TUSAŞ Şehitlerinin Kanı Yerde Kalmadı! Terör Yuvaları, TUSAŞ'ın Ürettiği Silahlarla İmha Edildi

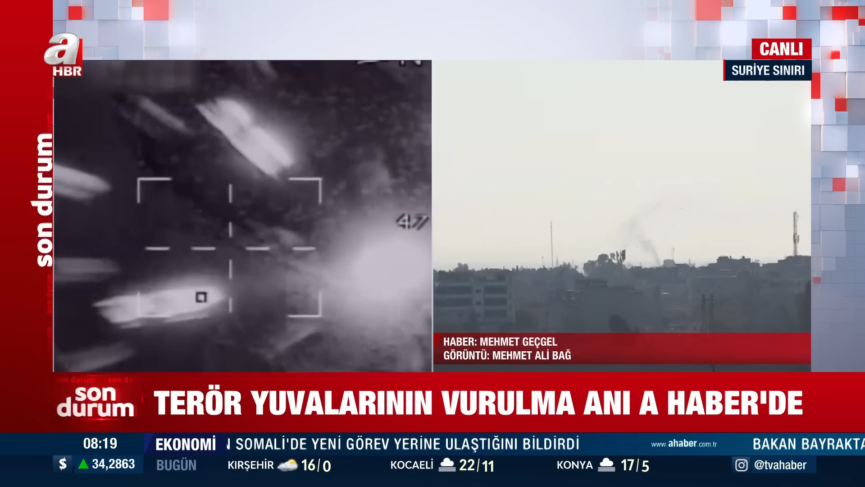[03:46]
Gerçekleştirilen hava harekatının yanı sıra bir yandan da karadan topçu atışları ve obüs atışlarıyla
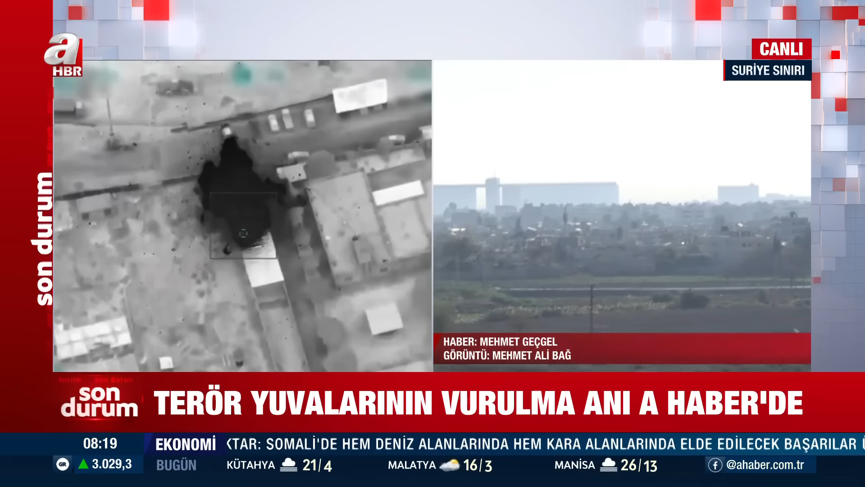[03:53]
da terör hedeflerinin imha edildiğini ifade etmemiz gerekir. Suriye'nin kuzeyinin yanı sıra Irak'ın kuzeyinde de terör hedefleri nokta atışlarla vuruldu ki Irak'ın kuzeyinde teröristlerin sığındıkları mağara,